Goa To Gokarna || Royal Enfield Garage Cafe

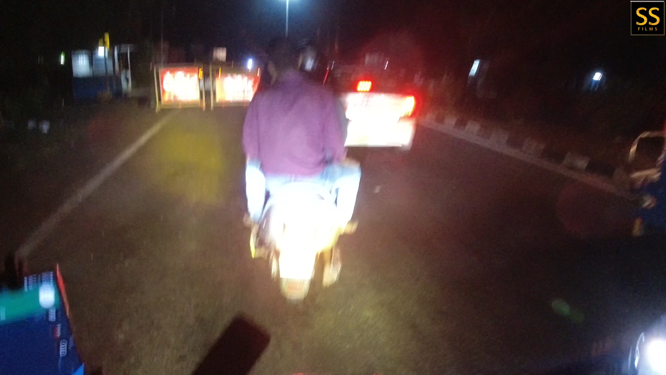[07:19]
तो बोलेगा स्टेट, हम लोग हर रोज स्टेट चेंज करते रहते हैं। मामू लोग की गाड़ी, क्यों कर्नाटका ड्राई स्टेट है।
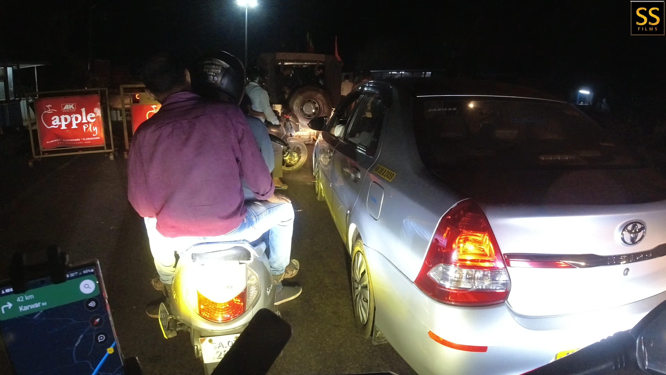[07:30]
तो गाइस टनल आ चुकी है,
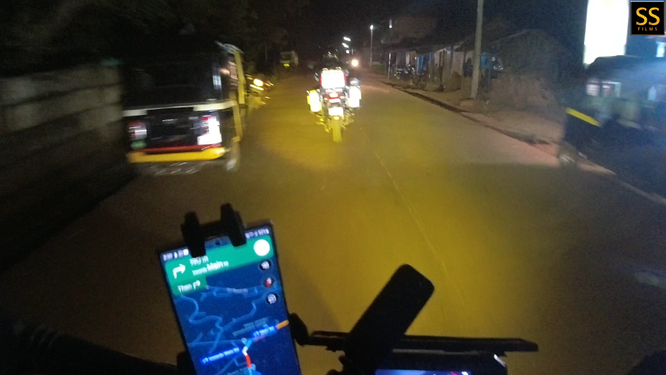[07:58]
और आज दिक्कत यह है कि आज हमारा स्टे बुक नहीं है,
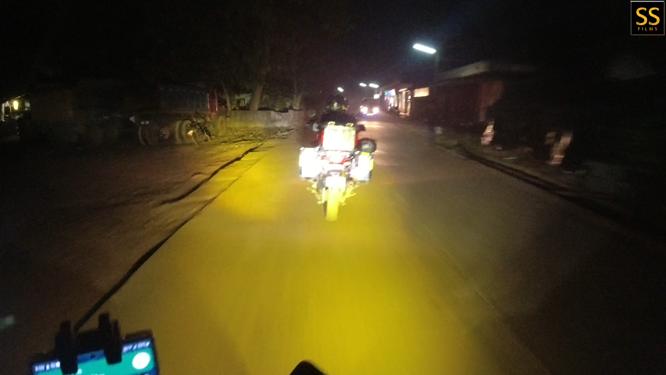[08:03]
और देखने में तो ऐसा लग रहा है कि ये छोटा सा सिटी होगा। देखते हैं क्या होता है, स्टे मिल पाता है कि नहीं मिल पाता।
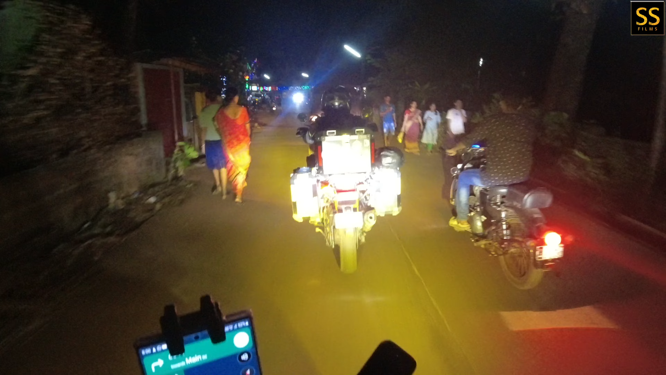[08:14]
लेकिन अगर नहीं मिला तो फिर हमें जाना पड़ेगा टूवर्ड्स उडुपी, यानी 150 किलोमीटर मोर। गूगल में ऐसा लग रहा है कि हमें घुमा रहा है, ऐसे जुगाड़ तो हो जाएगा लेकिन ये लगता बहुत छोटा सा प्लेस है।
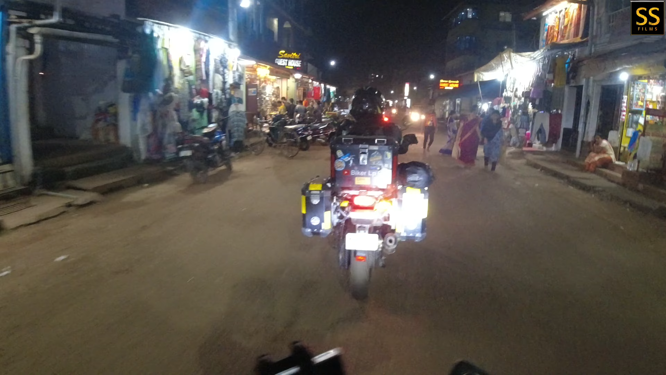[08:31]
वो कहते हैं ना, डोंट जज द बुक बाई इट्स कवर।
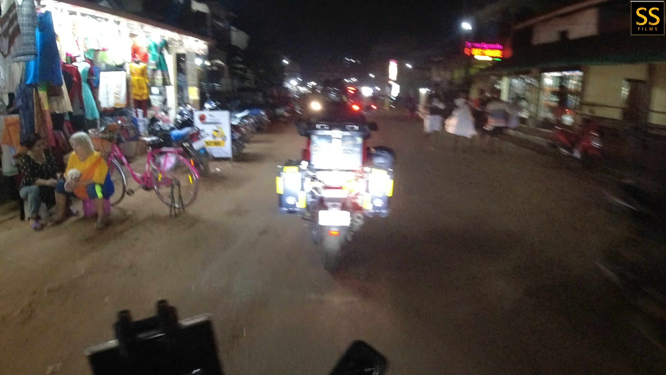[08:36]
पहली नज़र में तो देखने में ऐसा ही लगा कि ये काफ़ी छोटा वाला सेंटर होगा, लेकिन यहाँ पर तो बहुत सारी भीड़ है और पब्लिक इतनी ज़्यादा है, काफ़ी फॉरेनर्स भी है और बाइक्स भी रेंट पे मिल रहे हैं। मतलब कुछ तो है यहाँ पे।
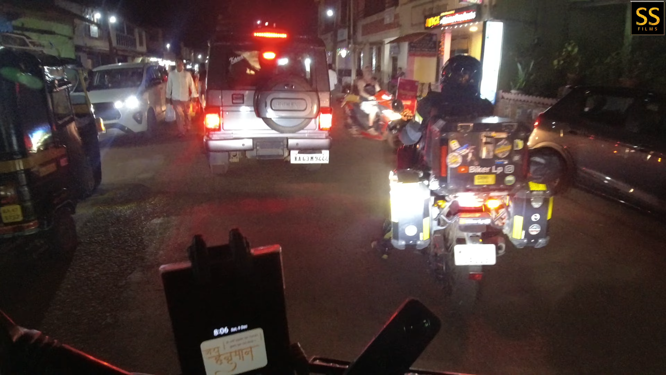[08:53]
आज रात को रूम में बैठ के पहले तो रिसर्च करना पड़ेगा कि इधर ऐसा क्या है। हाँ कुछ तो यार इधर है, बहुत बड़ा सा रथ है। यहाँ पर एक अंदर भी पड़ा है।